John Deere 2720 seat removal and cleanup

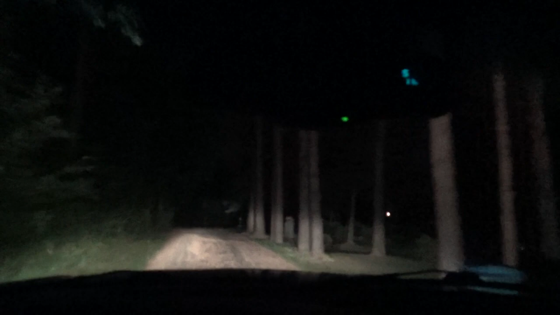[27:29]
you know, or it's all pitch black. Now those lights you're seeing over there, that's the town. Those aren't solars, there's a few solars through here.